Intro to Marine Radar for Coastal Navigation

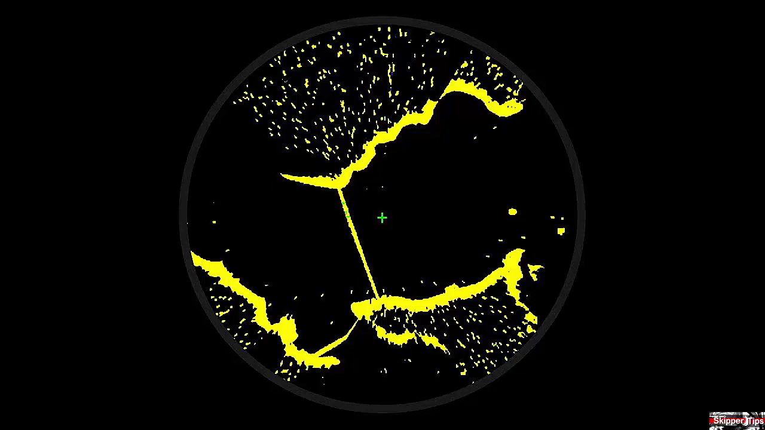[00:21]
Here on this first illustration, you can see there are solid lines and speckles. You want to use those solid lines for radar navigation because that indicates good reflective surfaces. Those dots, called scatter, are where the radar signal has been partially blocked.
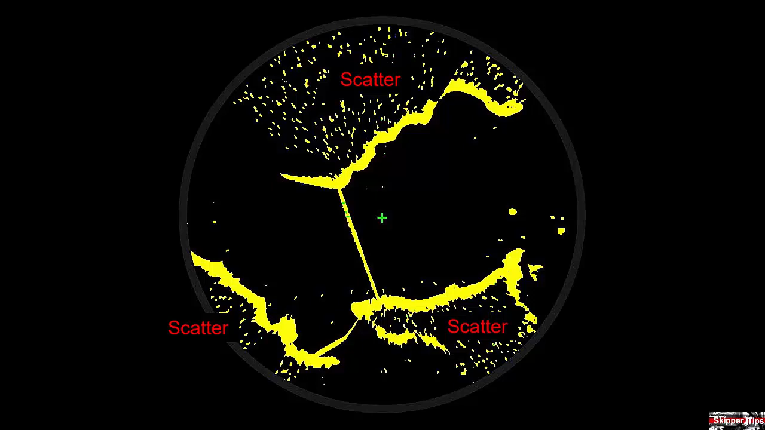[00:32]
Use your nautical or electronic navigational chart to compare what you see on the chart with the radar scope.
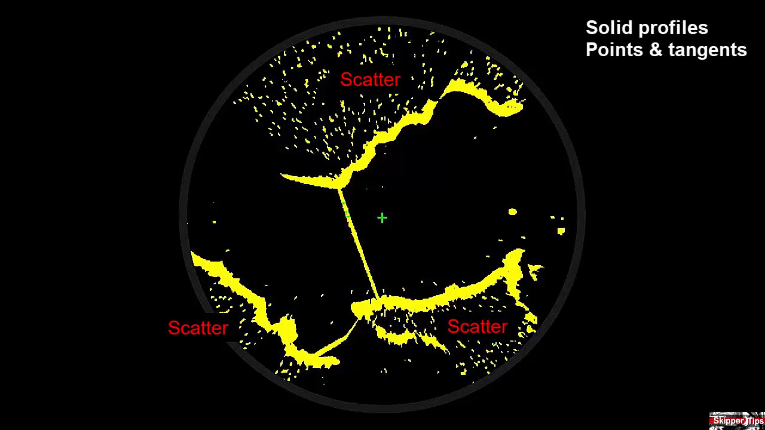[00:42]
Here you can see solid land profiles, points, and tangents, and these provide excellent radar targets to find your distance off land. Look for fixed days of navigation on your nautical or electronic chart and compare those to the radar scope. Day beacons, lights, lighthouses, and ranges offer good reflectivity for safe radar navigation.